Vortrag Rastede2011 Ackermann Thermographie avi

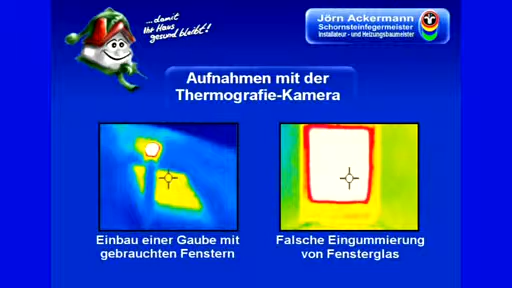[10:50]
Hier guckt das Heizungsrohr raus. Und hier ist alles nicht in Ordnung. Was war passiert? Der Überströmventil von dieser Heizung hat angeschlagen, war kaputt und hat jetzt mit großem Druck Wasser in die Dämmung gedrückt. Da oben rein, durch die Riegelsplatte durch und durch die Nässe ist die gesamte Dämmung nach unten weggeschoben.
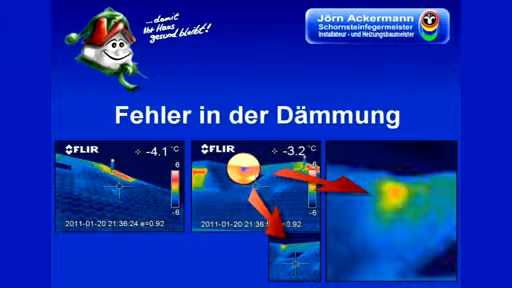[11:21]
aber wenn man es ganz genau anguckt, kann ich gar nicht so richtig erkennen, was Sache ist. Das heißt, die Auflösung der Kamera ist das A und O bei einem Bild. Das, was ich damit sehen muss, reicht mir. Da oben ist eine Wärmebrücke. Bin ich aber im Elektrobereich, kann ich mit so einer schlechten Auflösung nicht mehr arbeiten. Funktioniert nicht.
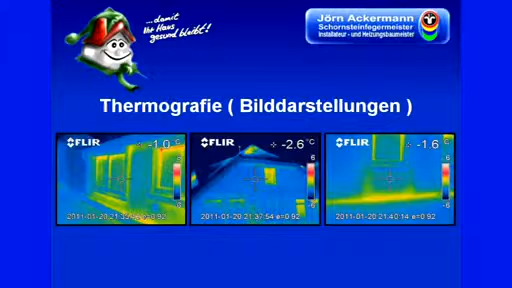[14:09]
Sie können nicht erkennen, ob das hier jetzt schneit, regnet oder Nebel ist, das können Sie nicht sehen. Ja? Draufstehen muss, wann habe ich es denn gemacht? Ja? 20.01.2011, 21.37 Uhr. Und draufstehen muss, welchen Emissionsgrad habe ich genommen, damit ich die Fehlerquellen erkennen kann.
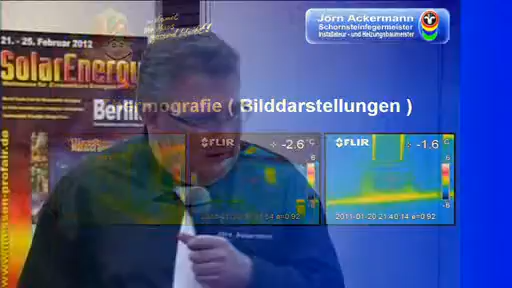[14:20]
Wenn Sie nämlich jetzt einem anderen Handwerker, einem Dämmer, sowas in die Hand geben, dann ist er schon in der Lage zu erkennen, was Sache ist.